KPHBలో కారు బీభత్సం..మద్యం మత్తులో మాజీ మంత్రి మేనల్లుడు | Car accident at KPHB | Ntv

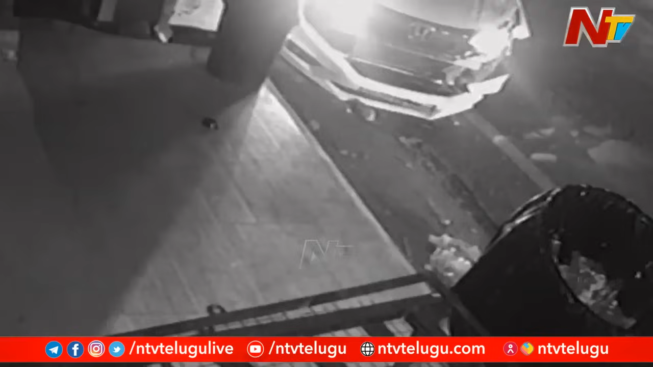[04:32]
హైదరాబాద్ కేపీహెచ్బీ కాలనీ ఫోరం మాల్ సర్కిల్లో అర్ధరాత్రి కారు భీభత్సం సృష్టించింది. మద్యం మత్తులో బైక్ ని కారు ఢీకొట్టింది. ఈ ప్రమాదంలో బైక్ పై ఉన్న ఇద్దరికి తీవ్ర గాయాలయ్యాయి.